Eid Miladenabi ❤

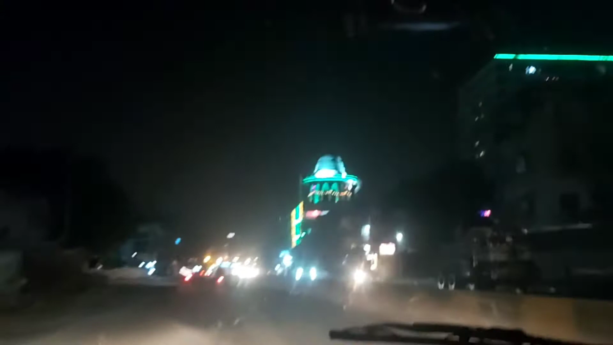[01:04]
تو جناب یہ دیکھیں وہ مسجد ایک مسجد یہ ہے اور